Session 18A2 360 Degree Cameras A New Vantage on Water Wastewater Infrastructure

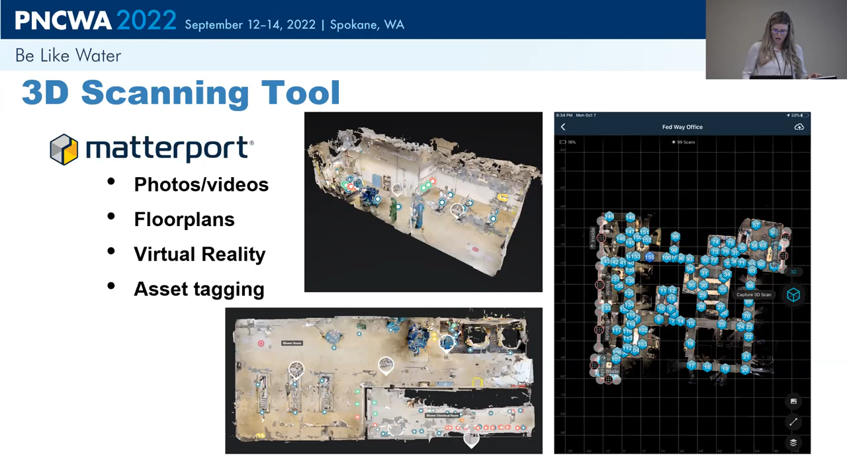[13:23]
little cloud space and it processes it for you so that you can get these dollhouse views um and everything else so it's pretty neat it's pretty user-friendly um you know one of the other things and you can kind of see it from um this picture